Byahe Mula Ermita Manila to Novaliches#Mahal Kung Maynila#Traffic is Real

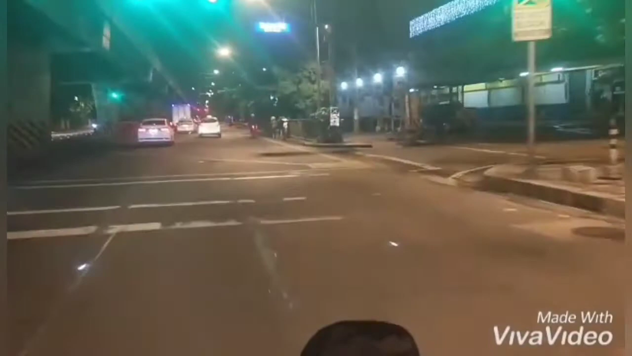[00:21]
sa Maynila. And now we are on the way home to Nueva Liches. So makikita natin ganda ng kalsada, oh. Kasi mainaw yung ano, yung lanes. So alam mo naman, malupit yung Mayor dito.